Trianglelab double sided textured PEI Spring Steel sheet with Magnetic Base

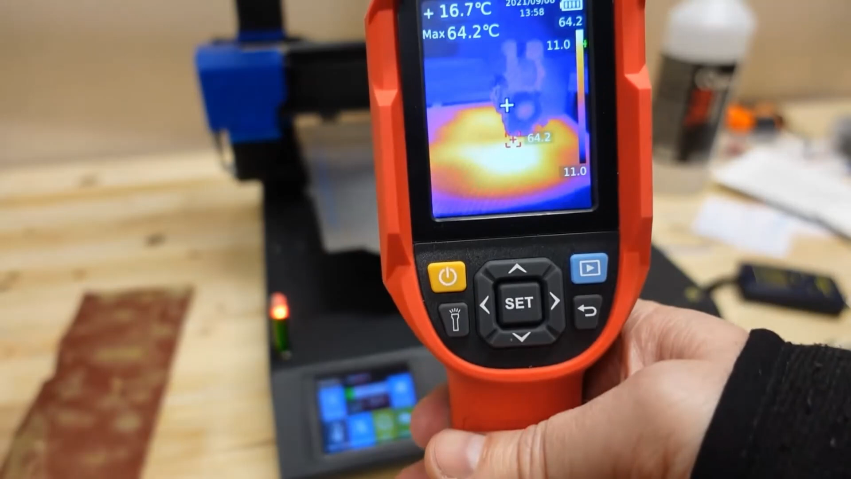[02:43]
On screen: spot 16.7°C, max 64.2°C
takes a little bit more time maybe 20 seconds but heat is spread more equally.